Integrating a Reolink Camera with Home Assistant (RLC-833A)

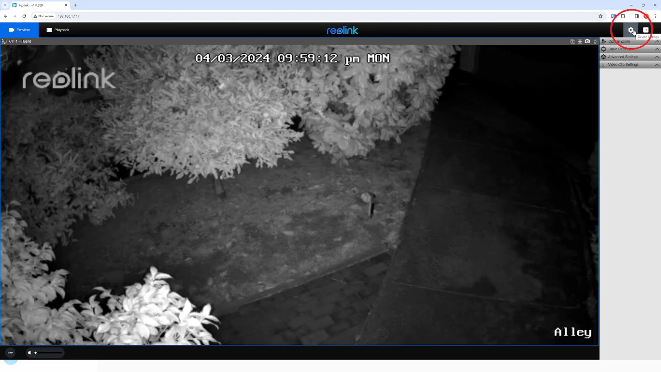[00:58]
Click on the device settings in the top right corner and if you haven't done this already make sure you change your default password in the settings,
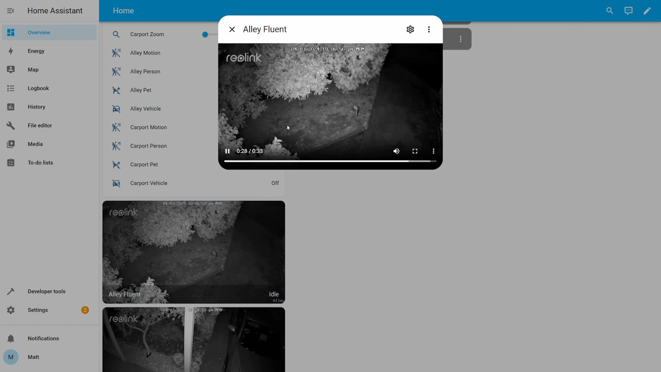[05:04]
This is also an easy place to check the history of the sensors and whether there was motion detected, including the built-in AI for detecting people, pets or vehicles.